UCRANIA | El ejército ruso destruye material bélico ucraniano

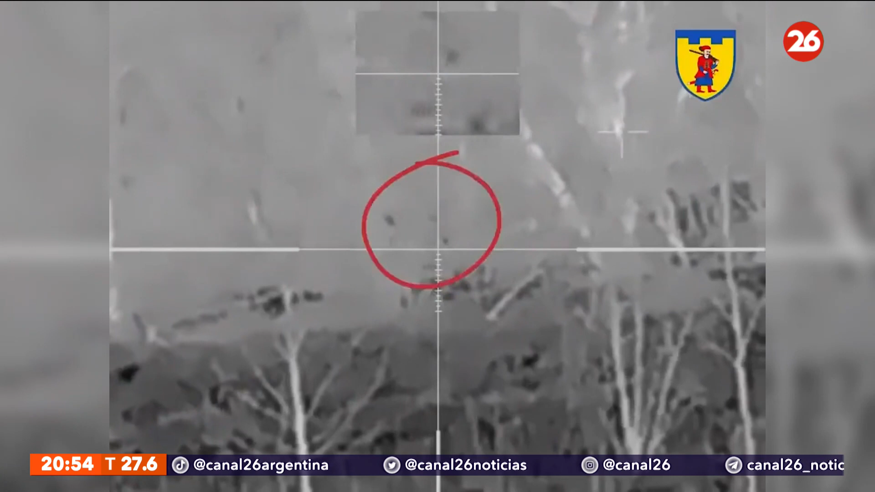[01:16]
Se trata de francotiradores de la brigada 110, esa policía TDF allí los están marcando,
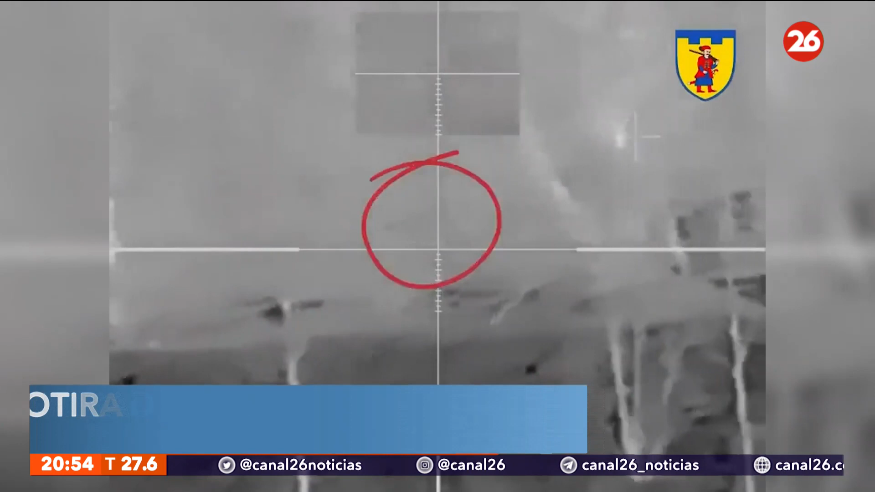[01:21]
por supuesto, con estas cámaras infrarrojas,
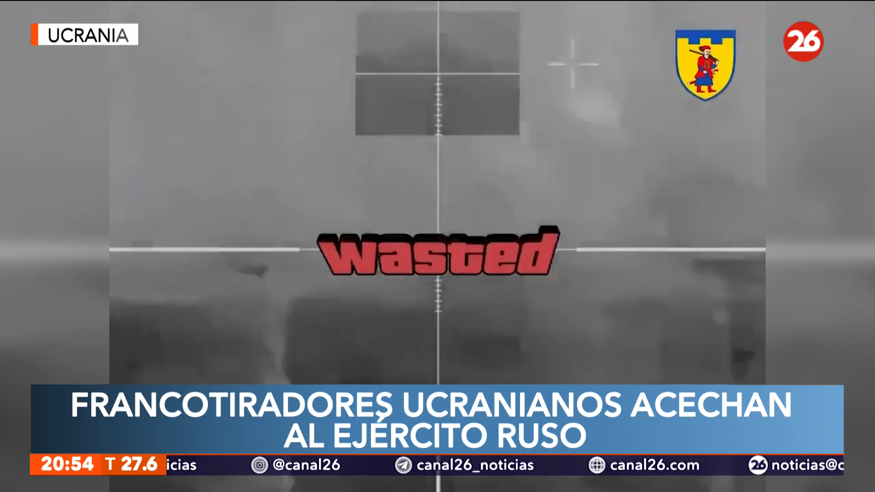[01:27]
donde están apostados estos francotiradores que recuerdan a los ocupantes, por supuesto, la invasión allí en Ucrania. Son francotiradores ucranianos que además recuerdan a estos ocupantes, como veíamos, allí lo tienen.
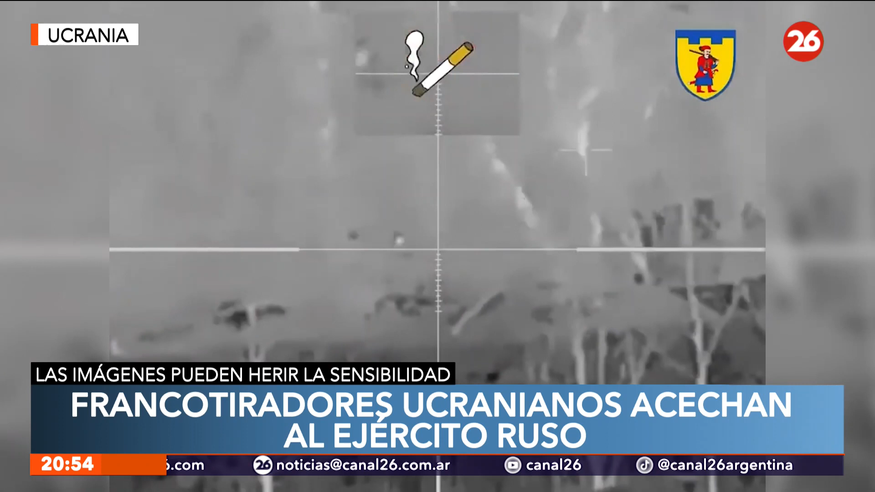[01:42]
¿Por qué el cigarrillo con el símbolo de prohibido? Bueno, porque de paso aprovechan para concientizar y recordar a los habitantes de allí que fumar mata. Lo cierto es que se trata de francotiradores de la brigada 110, esa policía que acechan al ejército ruso.